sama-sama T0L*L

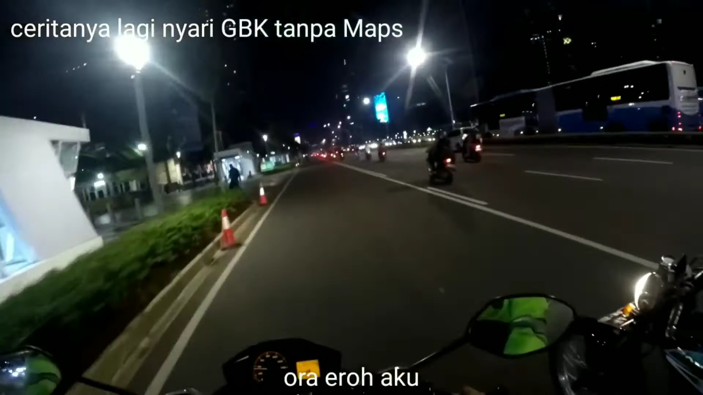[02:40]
Jadi ini tuh yang namanya Jakarta.
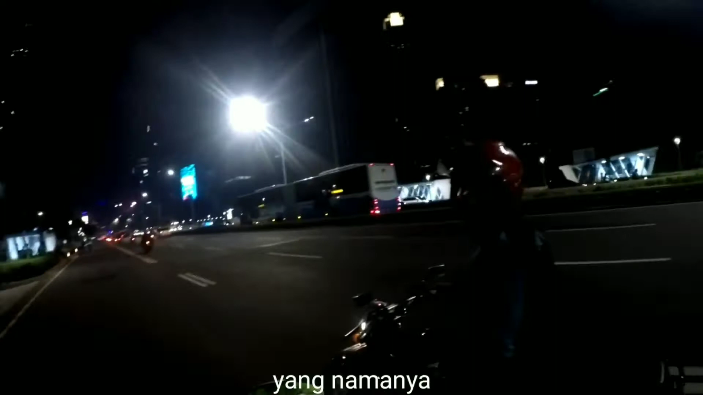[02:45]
Waduh, gedungnya tinggi-tinggi guys.
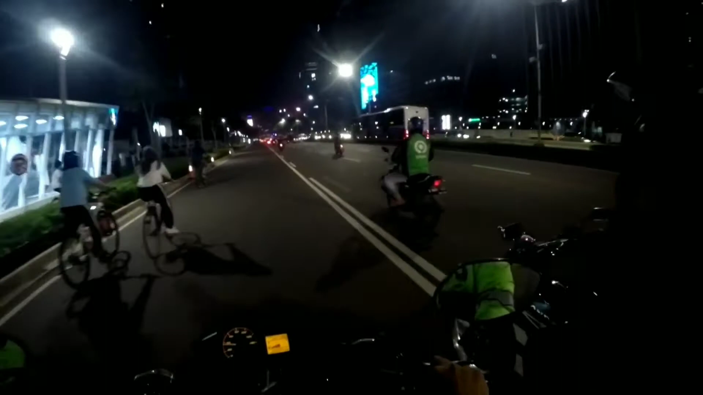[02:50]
Banyak ukti-ukti guys. Oh, banyak ukti ya. Keren cang ini gak?
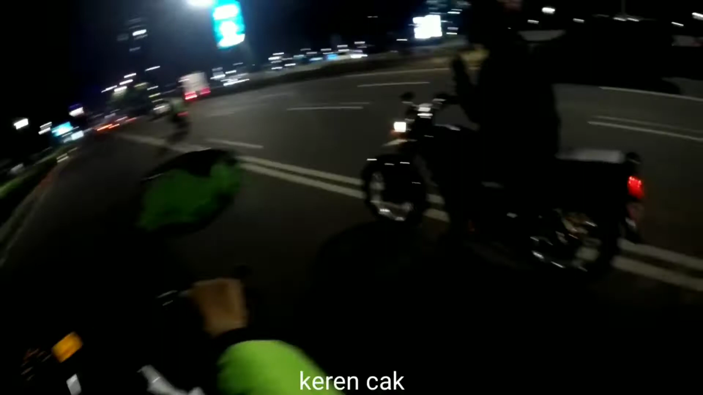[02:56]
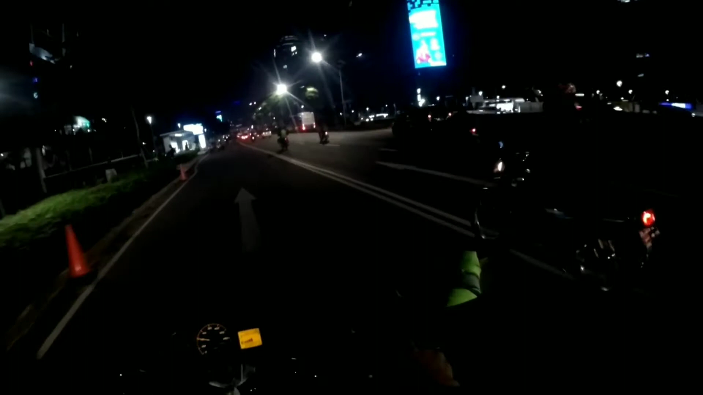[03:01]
Keren. Ini Vespa kuning. Apet ya. Jadi tadi kita ketemu sama rombongan Vespa itu ternyata unik juga Vespa ya.